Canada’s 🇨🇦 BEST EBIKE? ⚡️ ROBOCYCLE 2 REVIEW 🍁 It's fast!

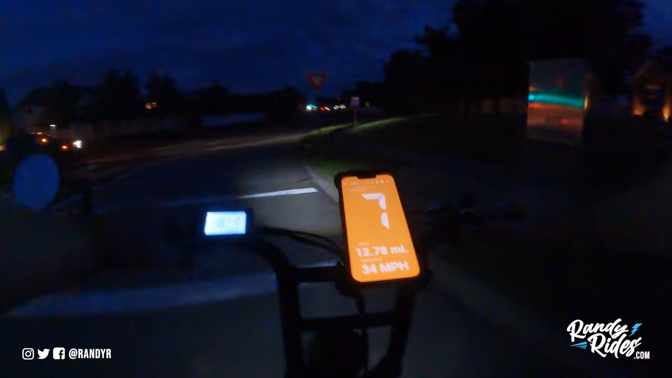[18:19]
But this is what we gotta do to complete the range test on the RoboCycle 2.
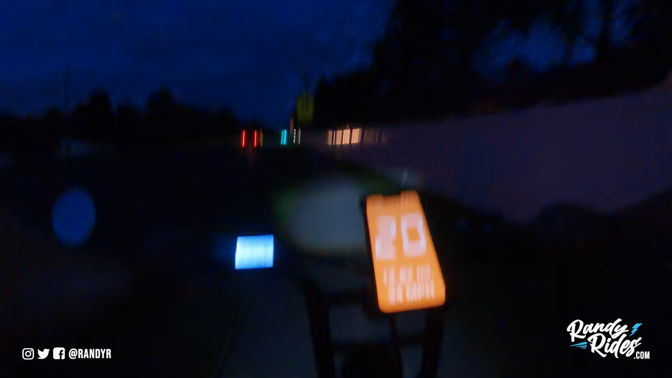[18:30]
I didn't think I was gonna do it today, but might as well. We are getting pretty close to empty here. I don't know voltage, so I can't tell you exactly, but we got one bar.
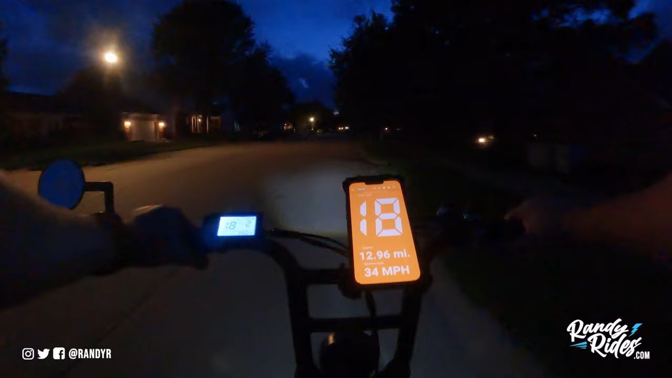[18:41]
We've gone 13 miles this round. Top speed of 34 miles per hour right here on this road. Which is incredible for a 750 watt motor. Really happy with that. That means I don't have to upgrade it right away. I would like to add more battery capacity, for sure.
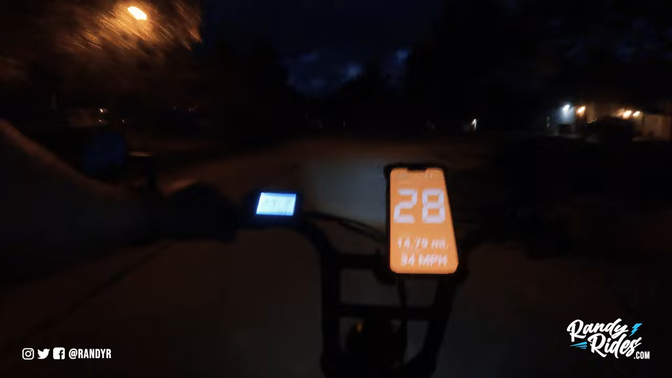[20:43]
Crazy. All right, we're at 15 miles.
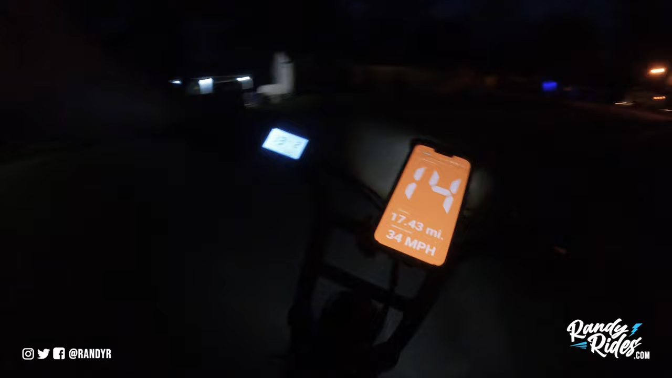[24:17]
I did not do any pedaling in this video because really you guys are not going to be pedaling this bike. So, but if you need to, you have that capability. Like if I run out of juice right now, I'll be able to pedal home. Look, we're at a flashing battery right now. We're still hitting in the upper 20s.